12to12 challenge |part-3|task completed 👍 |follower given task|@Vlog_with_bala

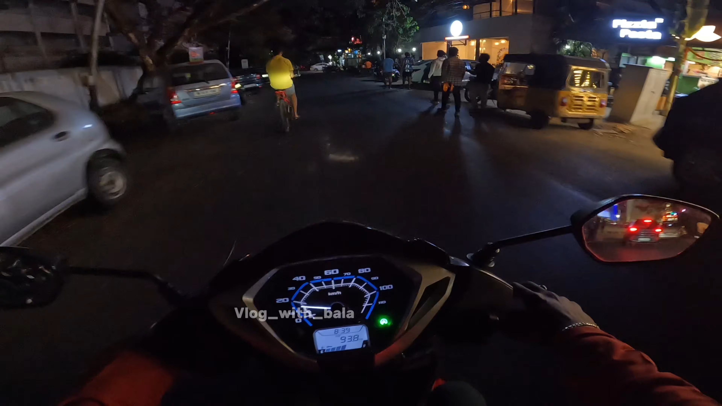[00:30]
பார்த்தீங்கன்னா நான் ரெஸ்டாரண்ட் கிட்டத்தட்ட ரீச் பண்ணிட்டேன். மீசி ரெஸ்டாரண்ட் வந்தாச்சு. ஒரு நிமிஷம் ரீச் எடுத்து கொடுத்துருக்கேன்.
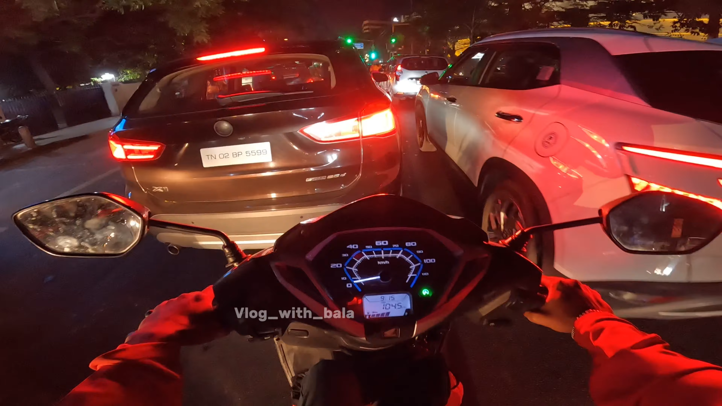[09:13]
தான். டிராஃபிக்கில் நின்று ஆயிடுச்சு. போங்கடா போங்கடா போங்கடா, கார் நவுத்துங்கடா. ஃப்ளைஓவரில் பரப்போமா?